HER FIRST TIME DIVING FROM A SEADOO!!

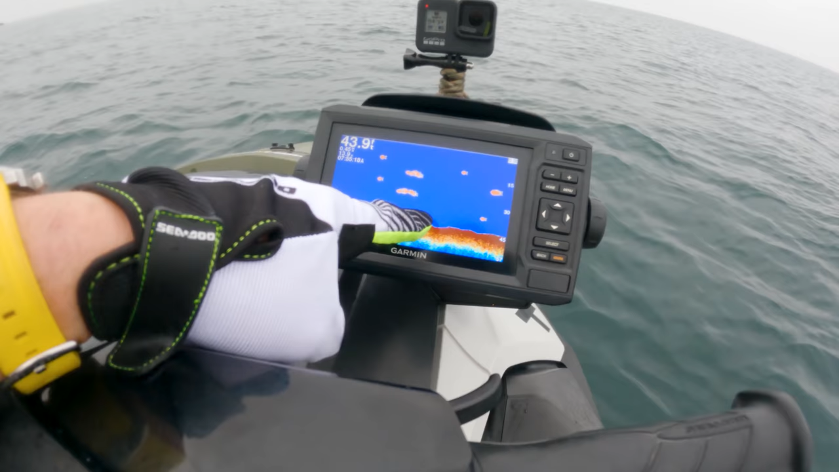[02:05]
On screen: depth 43.9 ft
You see all these little fishies swimming around. So we're in 44 feet of water, lots of fishies.
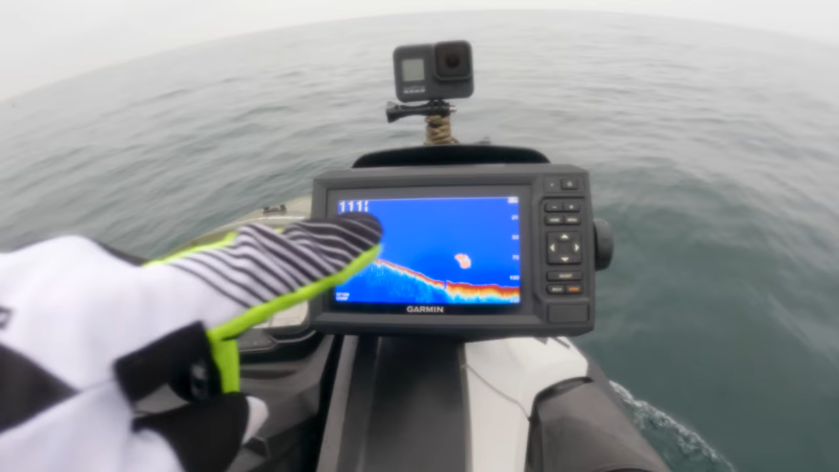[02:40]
There's some fishes right there. But yeah, it's like literally a minefield of these things.
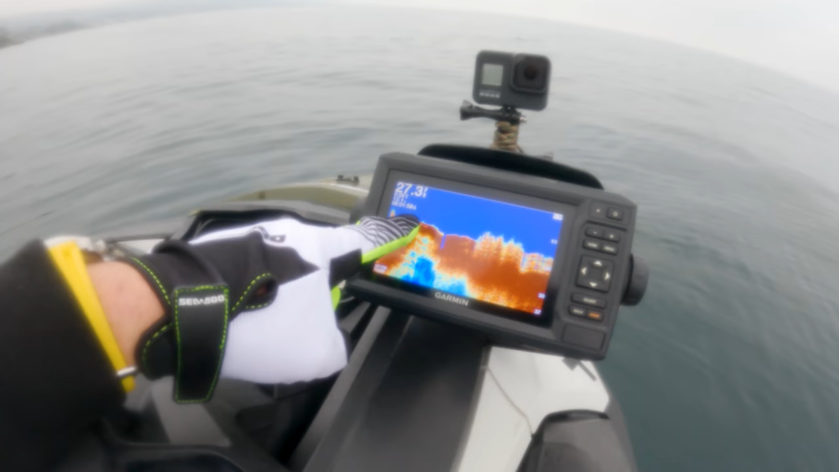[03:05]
We were 17, but that must have just been that big old kelp frond. There's kelp right here.
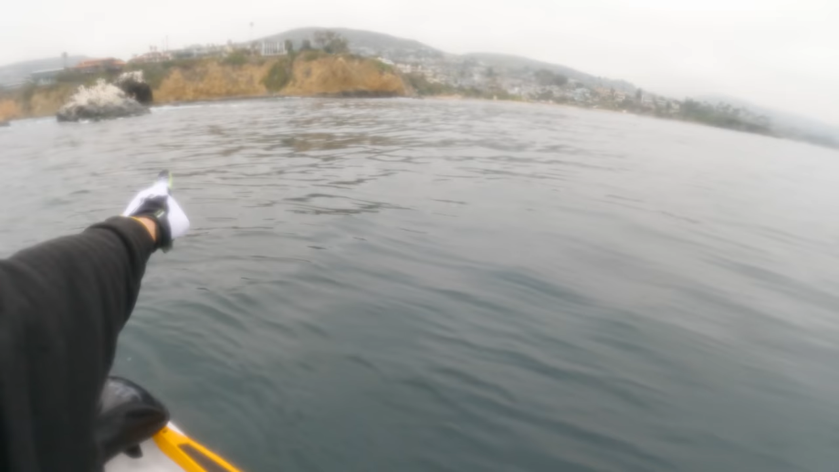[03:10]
So we normally access it from the beach and we come out and we kind of swim in this area. But we could maybe drop the pick here and jump in and see what it looks like.
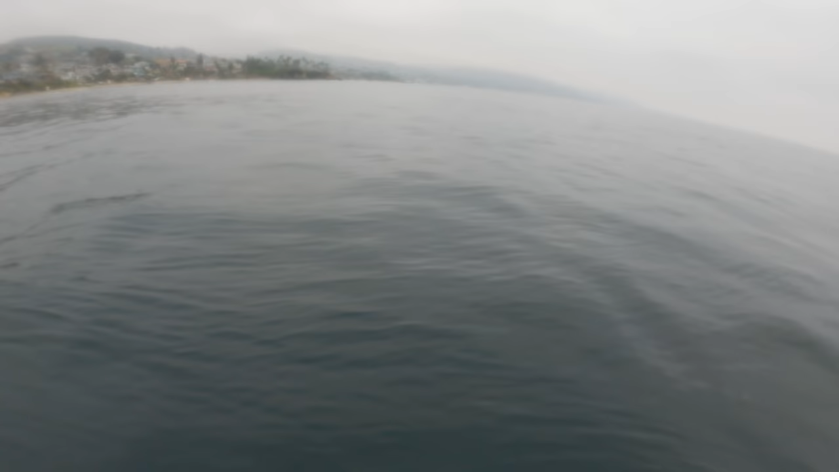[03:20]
It looks pretty cold. Not really. There's like a couple.
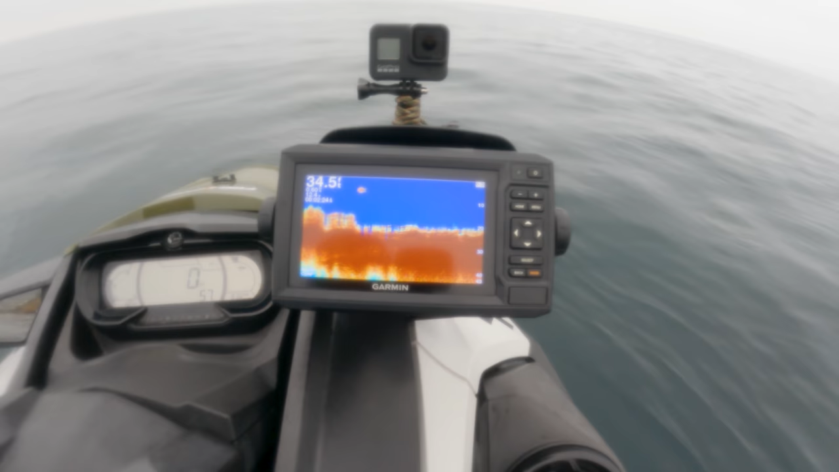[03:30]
Yeah, so there's definitely kelp below us because it's like, keeps telling me different depths. It's like 20 feet, 35 feet.